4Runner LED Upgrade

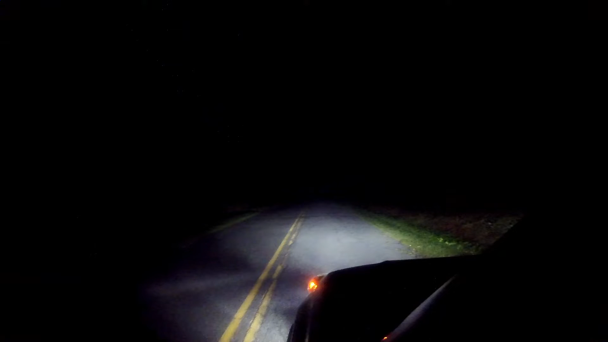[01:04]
beam we have the LED headlights on high beam and then we have the traveler 30-inch LED light bar the light bars off high beams are off back to low beams with the fog lights we have low beams fog lights and light bar so
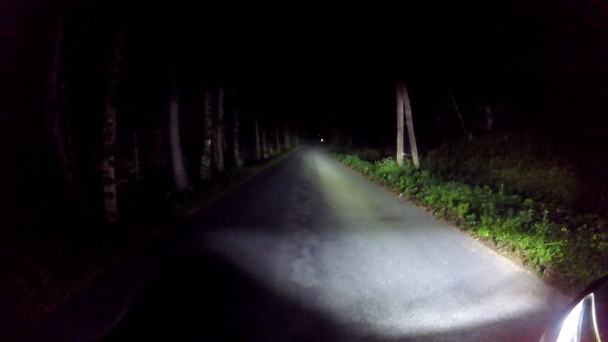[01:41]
from outside the vehicle and see the lights put out quite a bit of light and that you're not gonna see it real well but we got the light bar down inside the grill I think overall pretty happy with this thanks for watching